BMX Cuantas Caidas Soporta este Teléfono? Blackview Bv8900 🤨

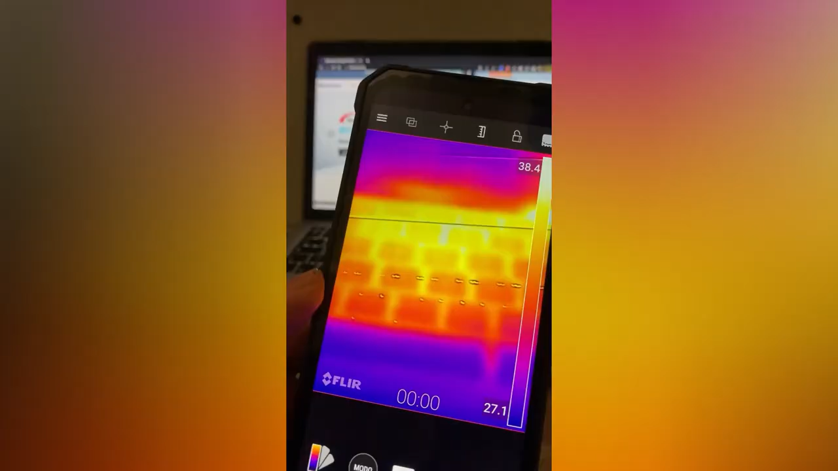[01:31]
chequense la pantalla y los acabados metálicos bastante chidos vamos a probar la cámara
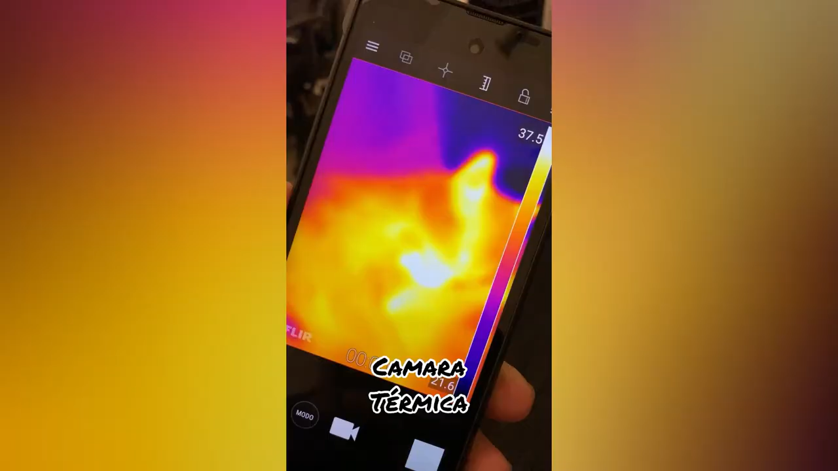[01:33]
térmica aquí con el Michi como pueden ver y vamos a probar también las aplicaciones como pueden ver,
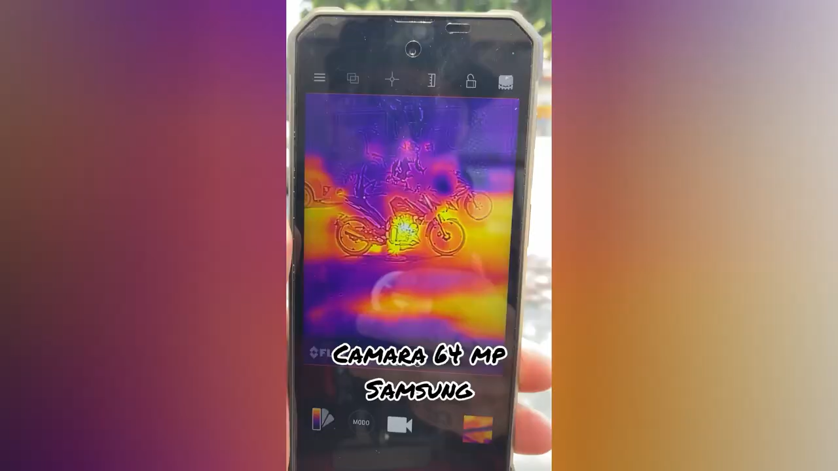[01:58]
grado militar y la poderosa cámara FLIR térmica y 10,380 mAh de batería amigos, para salir y darle todo el día en las calles
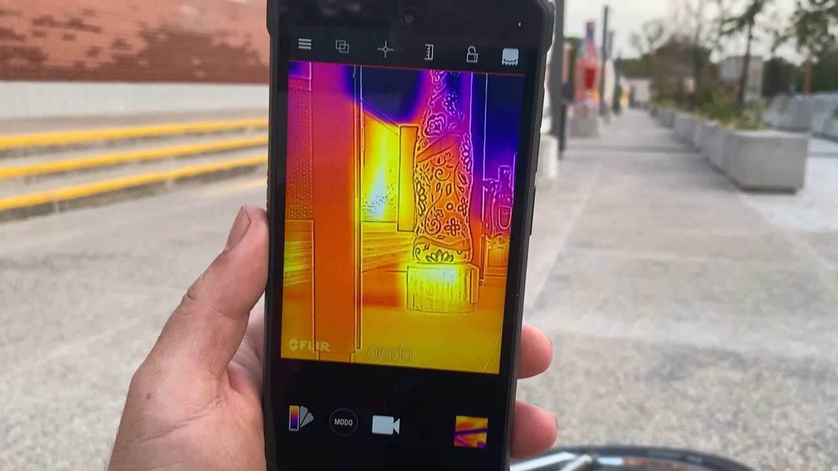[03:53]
sensor que detecta la temperatura a donde sea que tú la apuntes esta herramienta